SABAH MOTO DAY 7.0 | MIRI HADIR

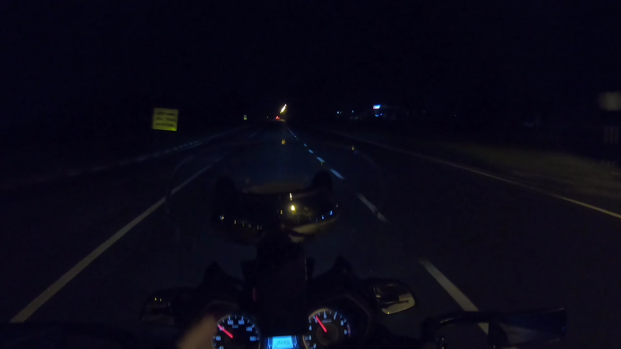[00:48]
Kalau kita orang on the way pergi ke Kuala Beram, pergi ke border Sungai Tujuh, okay, kita orang akan just aku mau
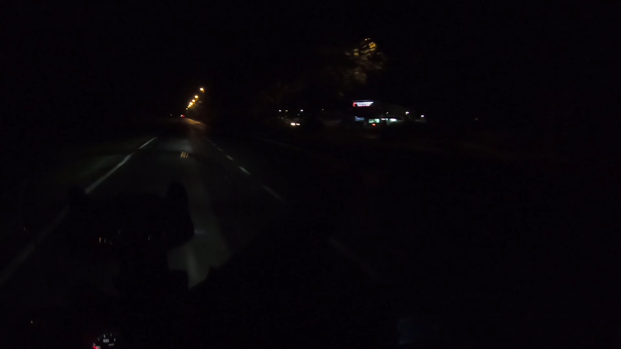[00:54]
Petronas Kuala Beram to pusat dialisis Bulan Sabit Merah Pemayjaya.
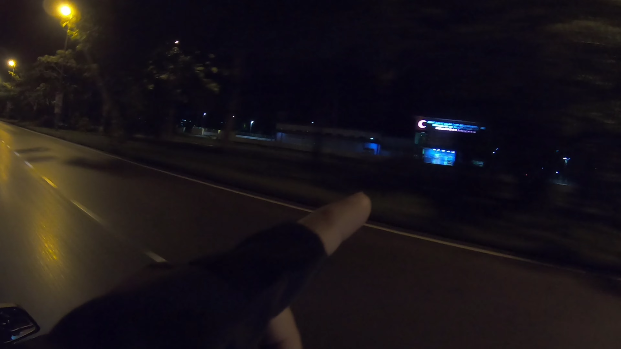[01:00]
Lepas ya kita orang akan jumpa ILP tu sebelah sebelah kanan ILP,
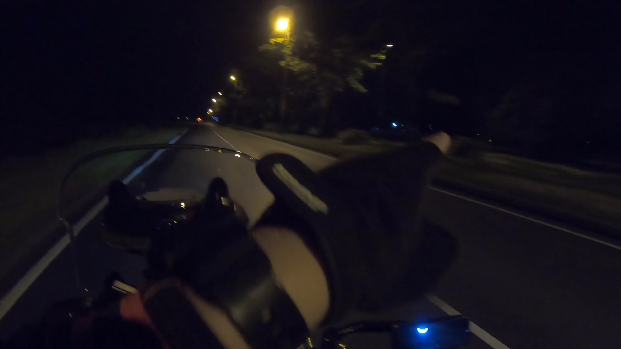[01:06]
dan jalan terus kita orang akan jumpa Taffy Light. Petronas ya sebelah kanan.
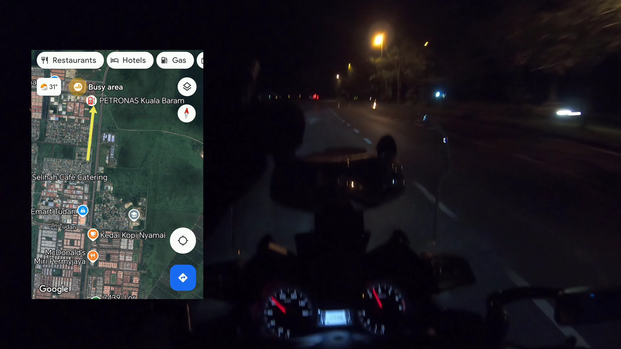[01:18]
Dari situ belah kiri. Dari situ pun dah kita orang dah nampak dah logo Petronas ni warna hijau ni. Okey, 5.50 memang di border tu macam belum buka lagi gate dah. So alhamdulillah kami orang awal lah. Aku, adik aku, Cikgu Badrul sudah di border lah.
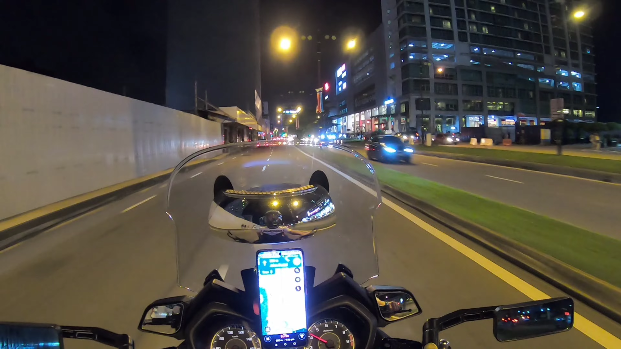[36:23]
Malam tu kami orang menuju ke Gaya Street setelah makan di warung selera kita tadi. Tok dah masuk ke area town KK.
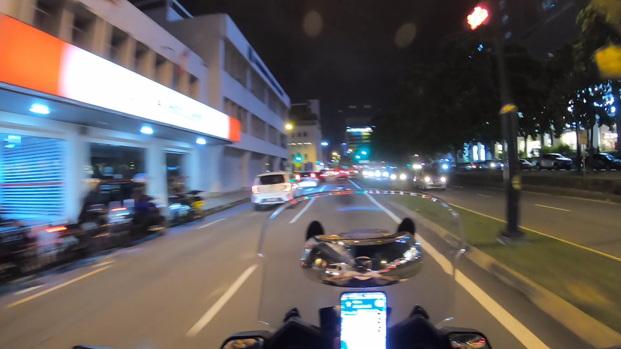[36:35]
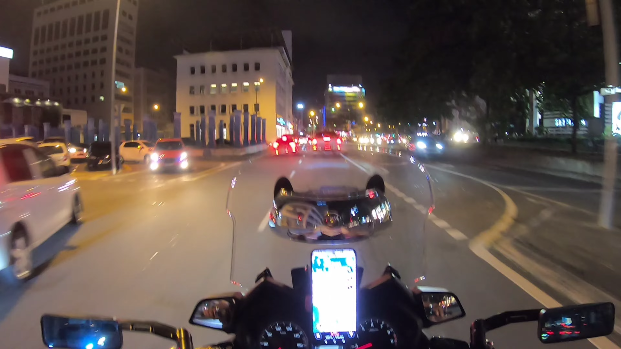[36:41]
Besok pukul 9. Oh, 9 turun di bah lah. Kedai buka 9:30.
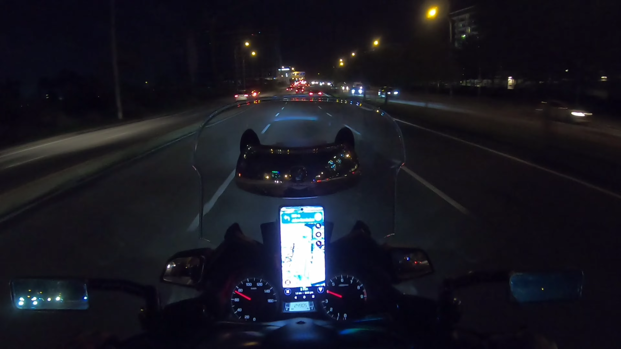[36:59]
So kami orang pun dah selesai dah di Gaya Street. So mau balik lah, rehat untuk esok hari lagi di KK.
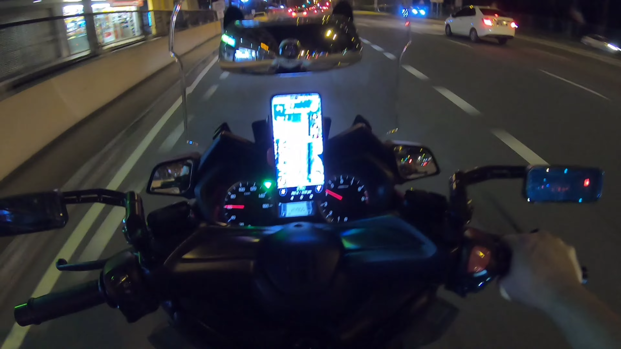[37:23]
Hari dah pukul 10:50. Tu jalan yang menuju ke hotel yang kami orang tinggal di Golden Hotel Sembulan. Tu kira area Sembulan lah.
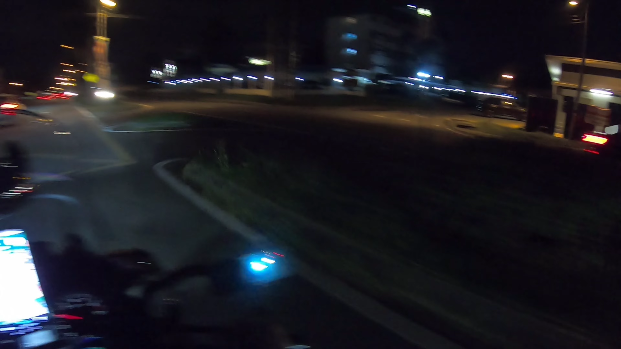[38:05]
Ni dapat U-turn tu? Pasar depan nun.
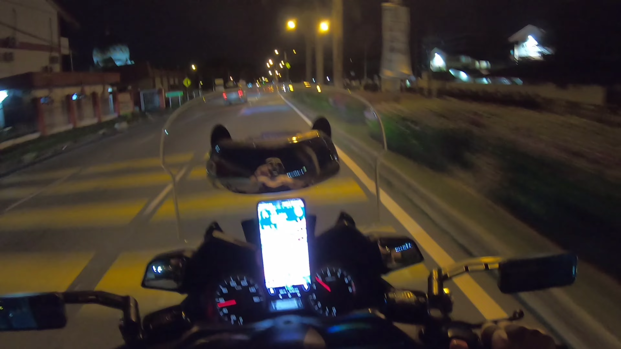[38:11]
Itulah hotel kami orang, Golden Hotel